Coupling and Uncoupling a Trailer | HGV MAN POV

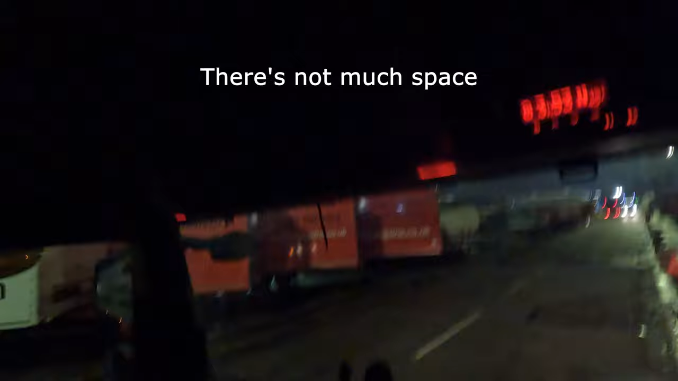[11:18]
you have trailers to the side of you there but managed to get out nicely as we should do